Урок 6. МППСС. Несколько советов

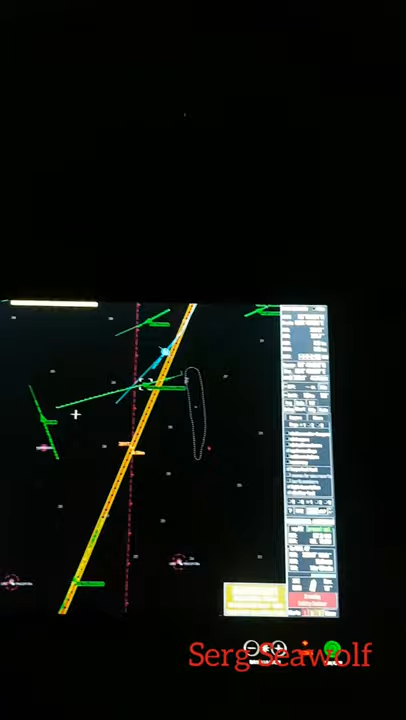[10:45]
так мне надо уже на курс потихоньку сейчас возвращаться с этим разойдемся
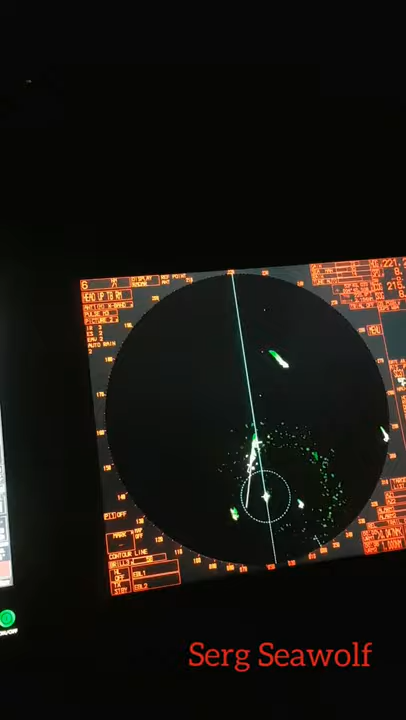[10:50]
дятлом надо еще бинокль посмотреть визуально я вижу цель
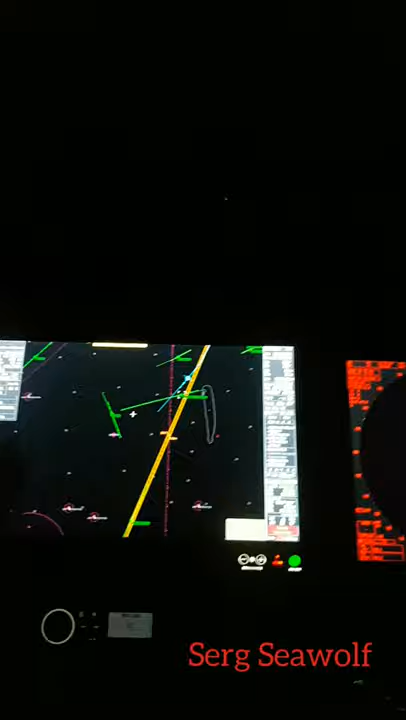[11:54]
уже в 7 кабель до выхода у меня слева где-то 30 градусов видим что проходит никуда